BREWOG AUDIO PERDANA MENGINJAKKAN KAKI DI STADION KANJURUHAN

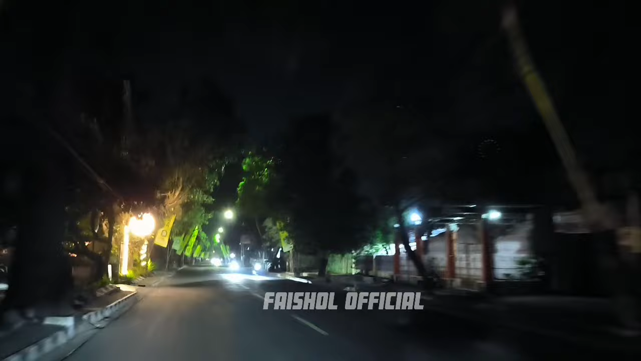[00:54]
daerah area Tunjana Pusat sudah berada di sini. Jalan Dekat Pendopo, Kabupaten Malang. Nah, di sini juga sudah ada rijing, Mas ya.